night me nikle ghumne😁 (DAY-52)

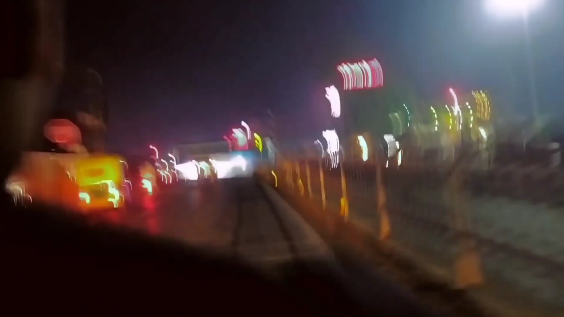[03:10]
बवर कुआ और इस साइड पे चाय वाला वह हमारा पुड की चाय बनाता एक दम चका चक मालाई मारक है